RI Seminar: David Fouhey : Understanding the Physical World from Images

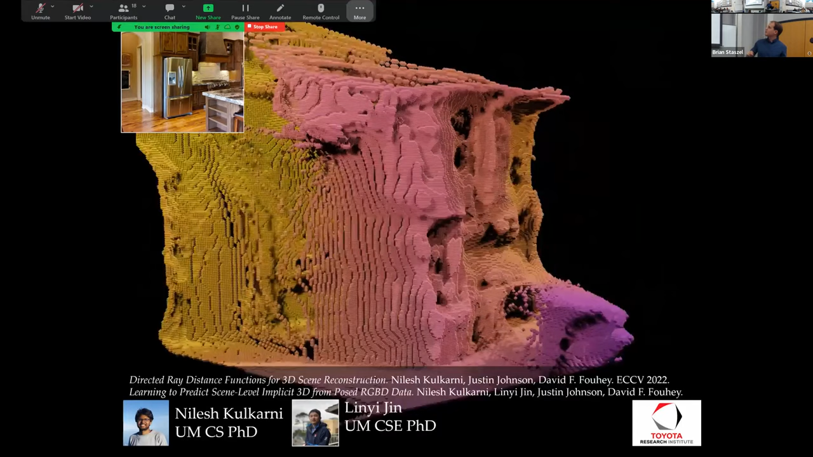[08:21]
And so you can see that it's able to produce a reconstruction of the 3D scene from the single image. And you can imagine that a system like this is complementary to LiDAR-based sensors or other sorts of physical sensors. Because essentially, you can see parts of the scene that you and I both know are present, but which you actually physically can't see. And so you can infer it very nicely.
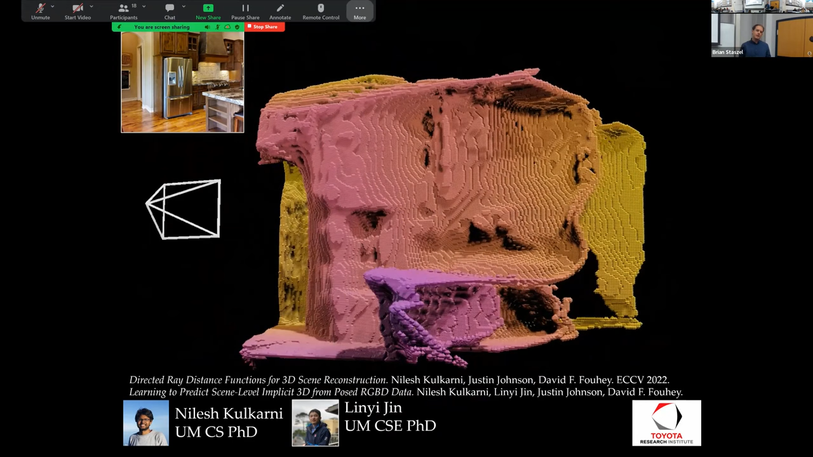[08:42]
And so I'd like to be able to produce this type of reconstruction. And so our goal is going to be to try to reconstruct the scene, including the invisible surfaces. And at test time, we're going to have a single previously unseen RGB image. Now, of course, these days in computer vision, it's important to mention whether you've seen the image during training time or not. And here we haven't. We haven't seen any data from the house where we're testing. And at training time, what I'd like to be able to use is ordinary images plus either meshes that were scanned,
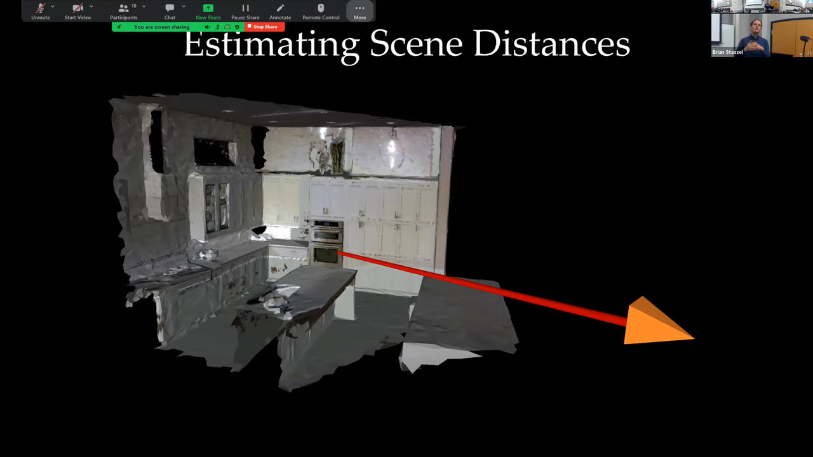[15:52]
And you say, this is pretty easy. You know, it's just the ray connects to the oven. I just look at the oven. The oven's very easy. Great, very easy. What happens is if you look in, you zoom on a point of this ray, you can look at what is the nearest part of the scene. And the nearest part of the scene is going to define what the distance is to the scene. So for example, over here next to this counter, the nearest part of the scene is also on this counter. And this is relatively easy. The counter is kind of close to the oven, so your network has to have some sort of finite receptive field. It has to look a little bit. But what happens is that if I look at the entire scene, if I look over the entire ray, so for all the points that I have to make a prediction at, this covers all sorts of parts of the scene.
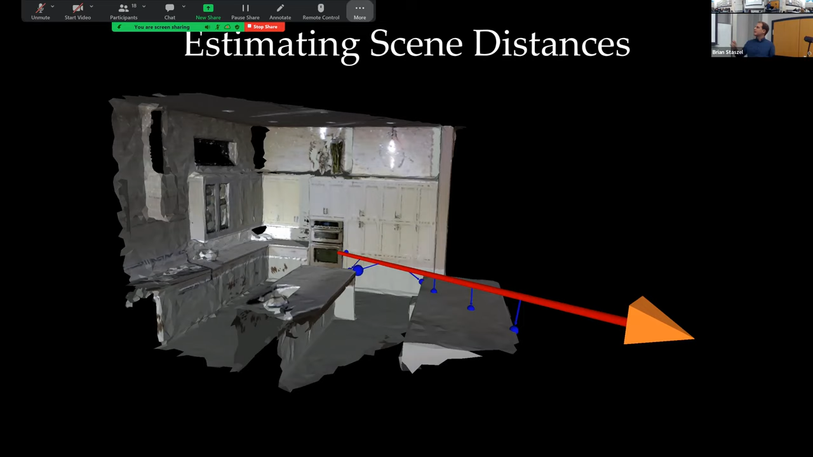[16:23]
It covers the counter in the front, it covers the oven, it covers the second counter. And if I project this back into 2D, what happens is that if I estimate the scene distance, I have to force every single pixel's feature to reason about large parts of the image. And this is not just some example that I cooked up to show in a talk. If you actually calculate how big the receptive field of the network has to be something like a third of the image, sort of on average. And so your network has to look at very,
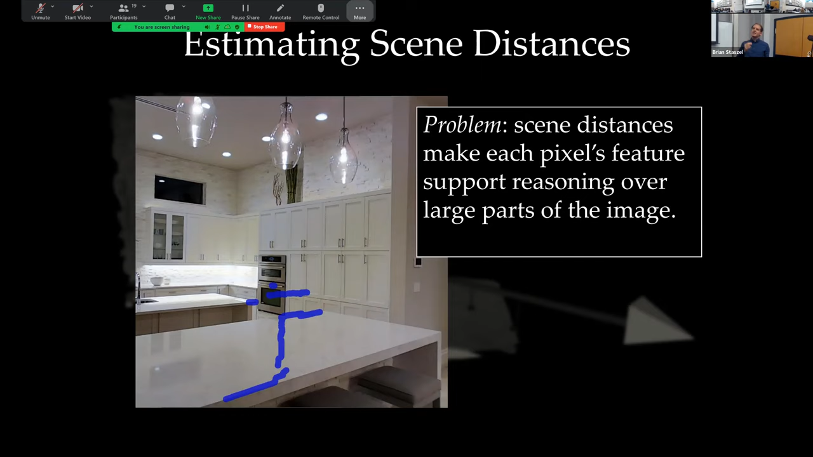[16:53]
very large parts of the image and do a lot of complicated reasoning in order to estimate the distance to this nearest surface in 3D. And so our solution is you can basically forget about the entire scene and you focus only on the intersections between the scene and the ray.
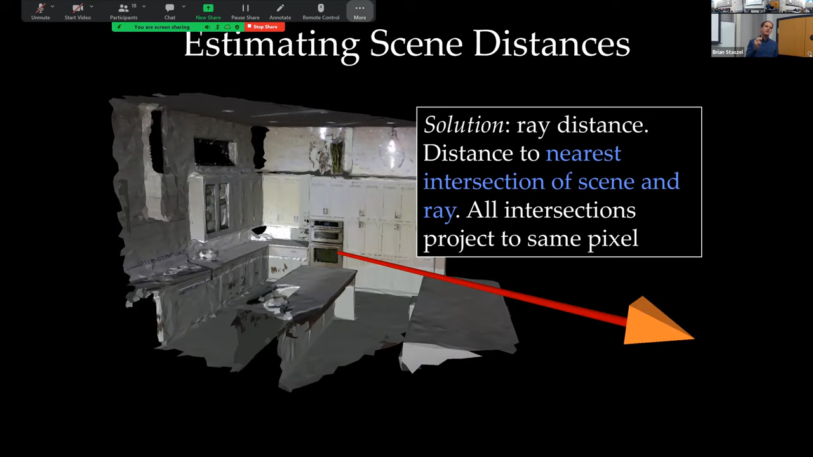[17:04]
And one of the things that's useful about projective geometry is that if I say, okay, I'm not worrying about the entire scene, I just focus on the intersection of the ray and the scene, that point, all the intersections, by definition, have to project to the same pixel, because this is the pixel that goes out from that ray this is the ray that goes through that pixel into 3D. And so by definition, everything has to project to the same pixel. And so your network doesn't have to work as hard. And so this is what's called, we call it a ray distance.
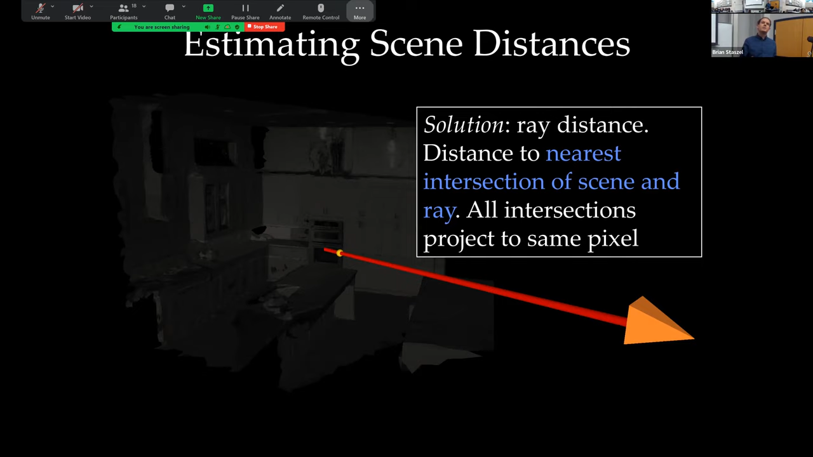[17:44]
If you do graphics, it's also known as a projected distance function. And if there's one thing you take from this bit of the talk, and you're doing stuff involving 3D, is that working with projected distances and predicting them substantially improves performance. And this is something that we find consistently in all of our models.
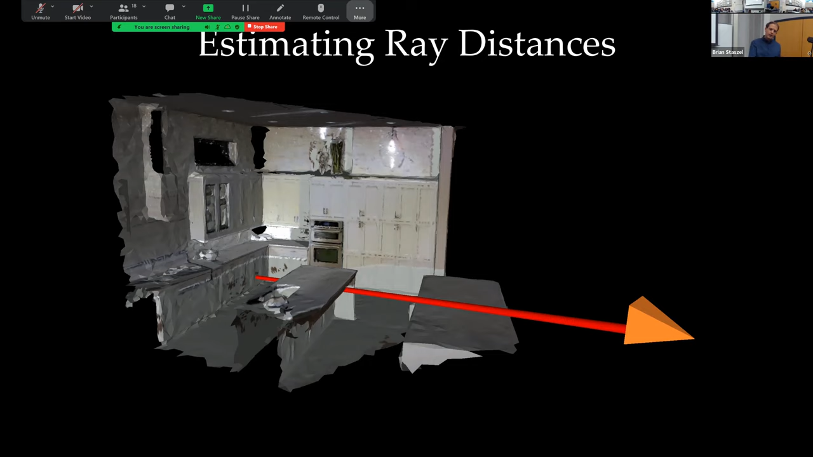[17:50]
So it doesn't solve all of our problems. So if I take another ray and it goes through the counter, let me just look at this in bird's eye view. So here we have the ray going through the counter.
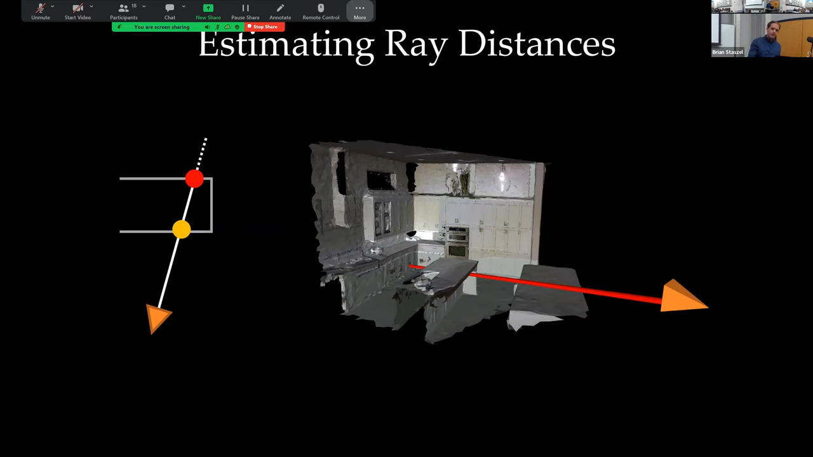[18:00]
And just for the sake of argument, let's say that the yellow dot is at 3 meters and the red dot is at 4 meters.
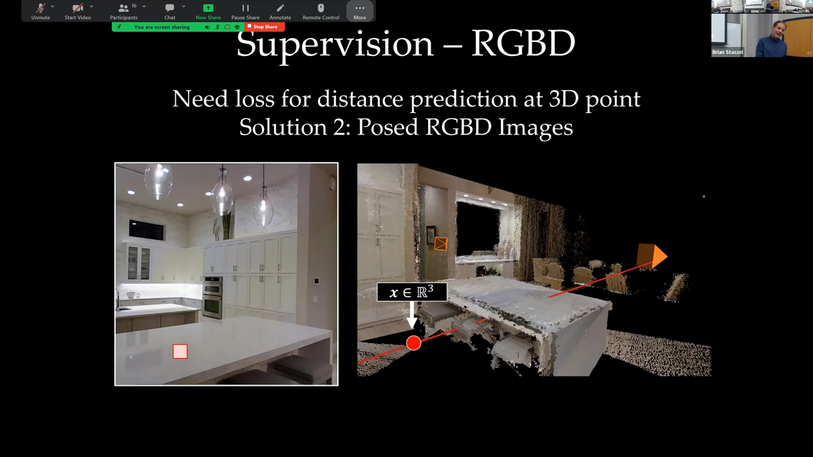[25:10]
And the idea is that we're going to take what we call an auxiliary image, and we have the RGB and we have the depth.
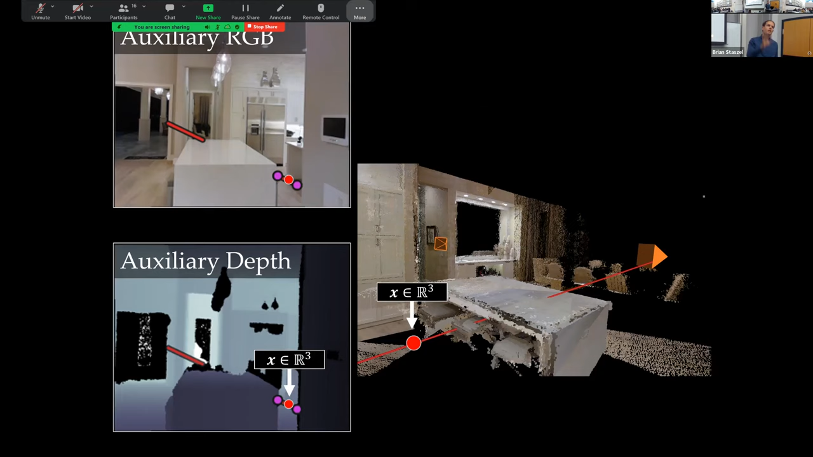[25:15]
And what I can do is if I zoom in on X, this point in 3D,
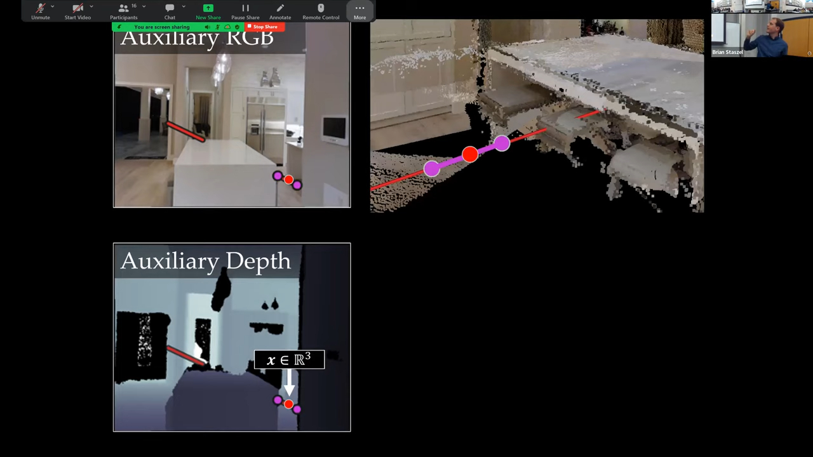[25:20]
I can look at parts of the scene that I can see are free space in another view. And this tells me a lot of information about what the distance function can be. And what we do is we have a loss recipe, which basically looks like some parts of the scene we can see are free space because we can see them from another view. We know that the distance at the location X in 3D, we know that its distance is that this tells us about the where the nearest intersection is.